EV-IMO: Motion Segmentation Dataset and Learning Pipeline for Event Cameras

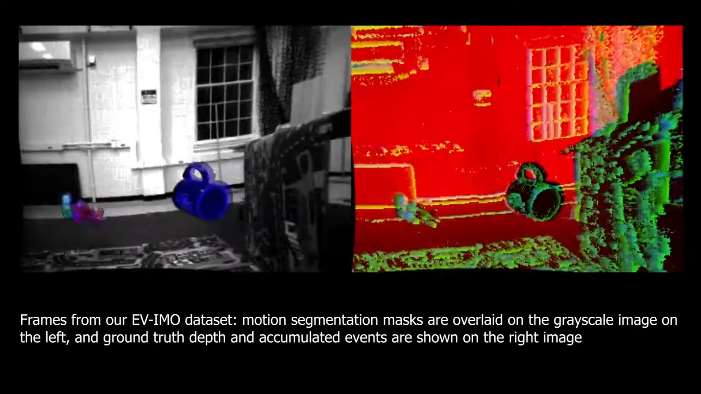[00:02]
Autonomous robots need not only compute their own motion, but also detect and estimate the motion of objects.
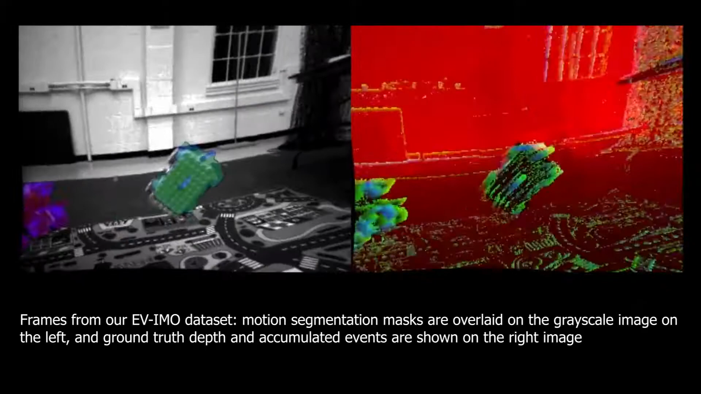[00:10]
We present a neural network approach to this problem using as input event data,
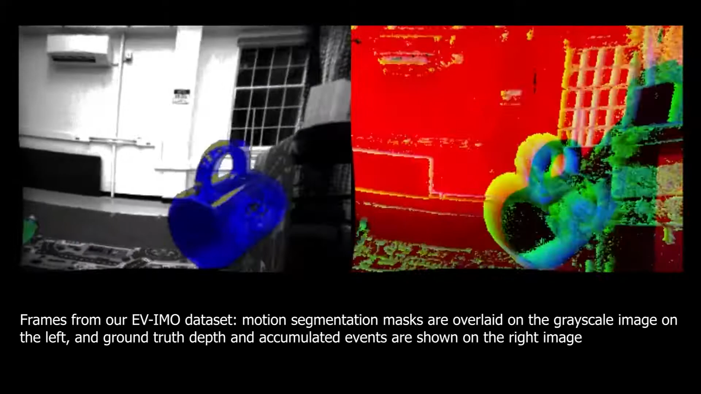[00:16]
along with the first data set with ground truth of scene depth and all rigid motions.
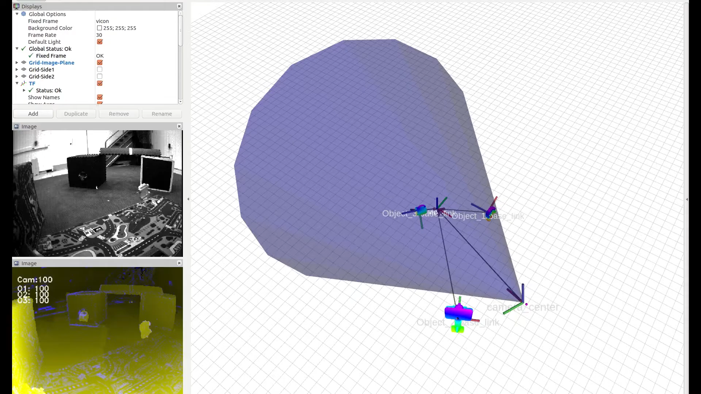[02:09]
A static high-resolution 3D scan of the objects and a 3D
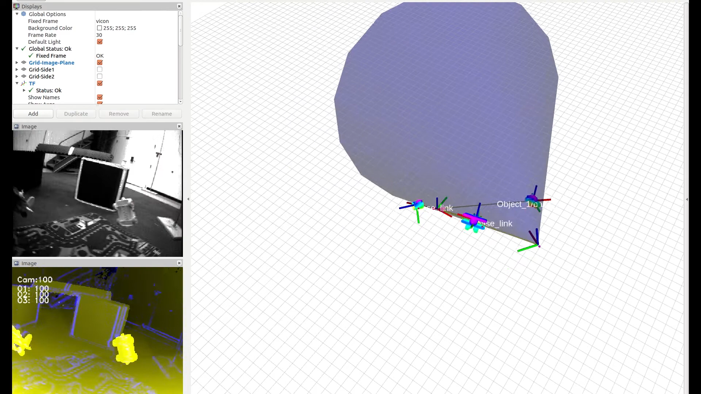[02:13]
room reconstruction using a structured light sensor were performed.
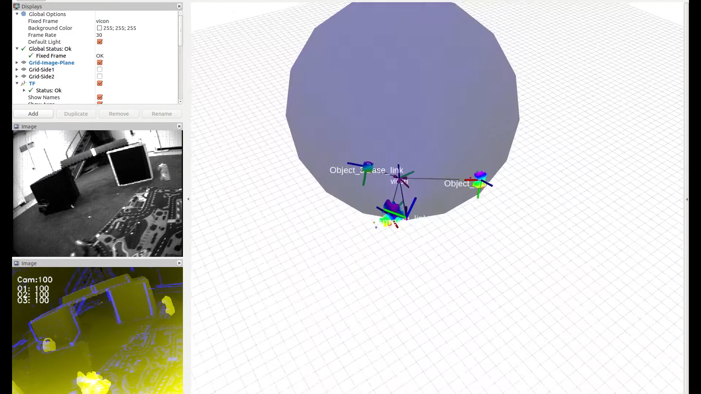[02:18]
Using a Vicon motion capture system, the objects and the camera,
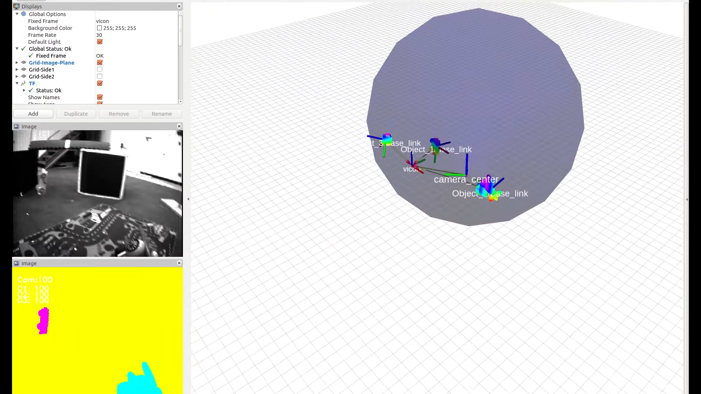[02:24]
whose centers were calibrated with respect to Vicon, were tracked during the recording.
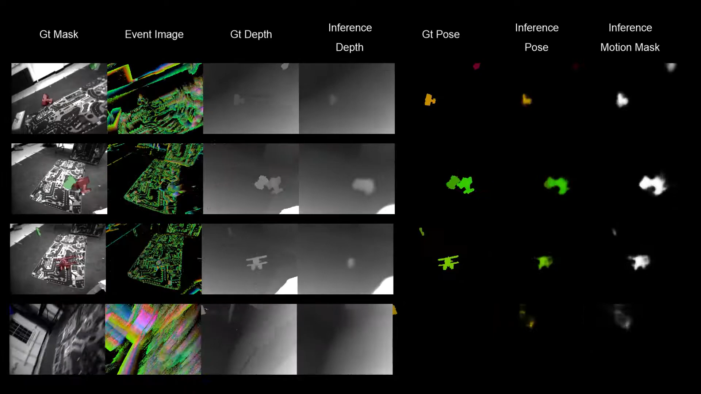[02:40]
Here you see qualitative results from our algorithm. From left to right, shown are the ground truth mask, the event slice, the ground truth depth, the output depth, the ground truth object pose, the output object pose, and the output motion mask. We compare the depth estimation to accuracy of our large and small network.
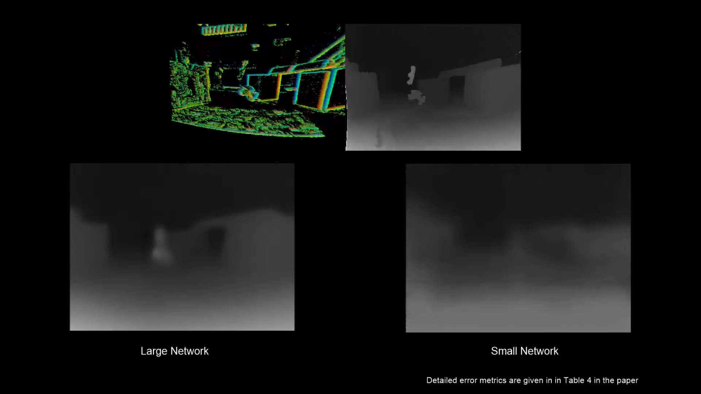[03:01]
Note the depth of the background. Most of the drop in quality is due to loss in boundary sharpness, while the average depth values remain acceptable. The motion mask estimation also retains reasonable quality in the small network, however, with more outliers. Comparisons are shown to ECN, a similar method designed for driving scenes, but not modeling moving object estimation.
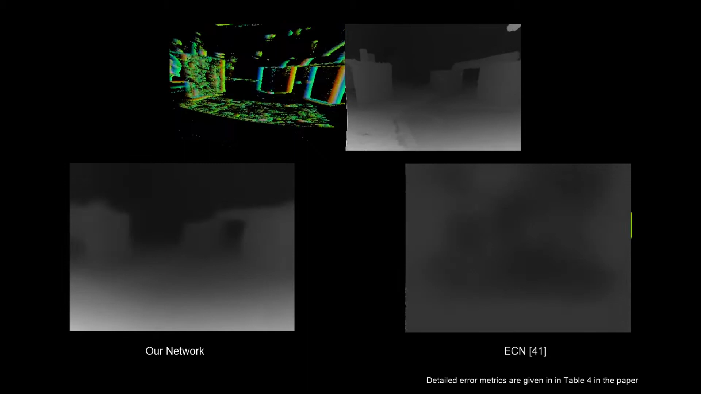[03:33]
Notice, our scene estimation provides much sharper boundaries, and the moving objects are estimated well, while they are hardly detected by ECN.